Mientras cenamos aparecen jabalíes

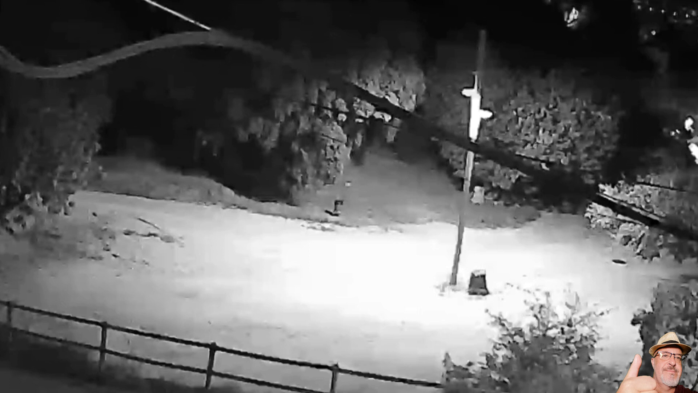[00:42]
Bé, jo estava segur que la Colau anava amb el grup, amb el grup que hem vist primer, però no, perquè al cap d'una estona va aparèixer amb els seus dos retònyos. I aproximadament, al cap d'una hora, torna a aparèixer el primer grup que havia aparegut de baixada, i en aquest cas, de tornada.